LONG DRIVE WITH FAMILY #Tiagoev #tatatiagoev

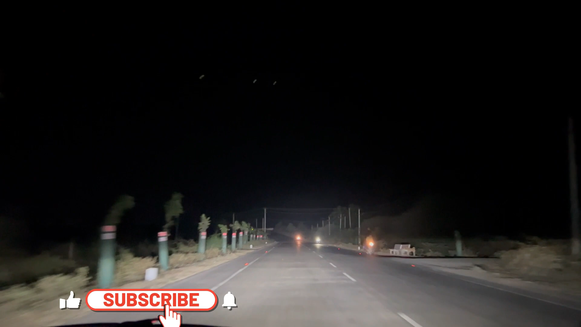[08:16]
सो जामजोधपुर तो हम इजीली पहुँच ही जाएंगे।
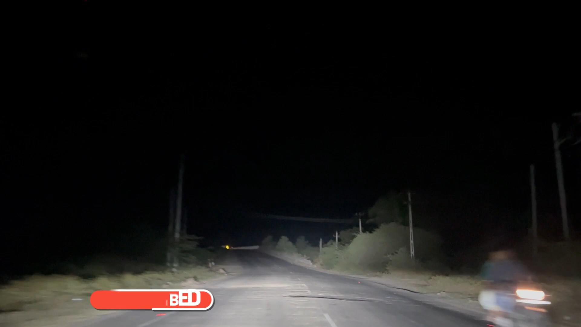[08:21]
और ये रास्ते की हालत थोड़ी सी ख़राब है, सोचा नहीं था कि इतना ज़्यादा ख़राब होगा।
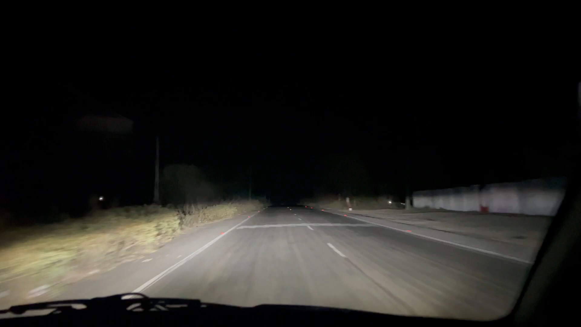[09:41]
आप सामने देख रहे हो जितनी भी लाल लाइट टिमटिमा रही है वो सभी भिन भिन है, नाइट की वजह से वो दिख नहीं रहा है साफ साफ। अगर
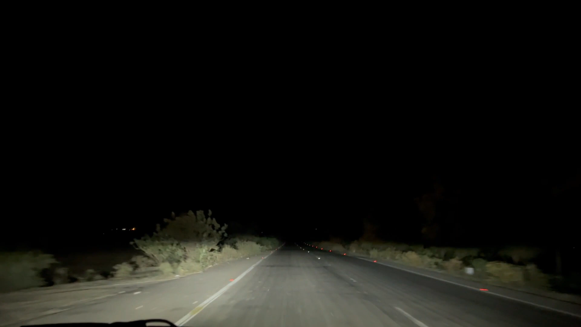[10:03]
अगर दिन में यहाँ से गुजरते तो ये नज़ारा कुछ और ही होता। ये हम अपने डेस्टिनेशन पे पहुंच गए अभी।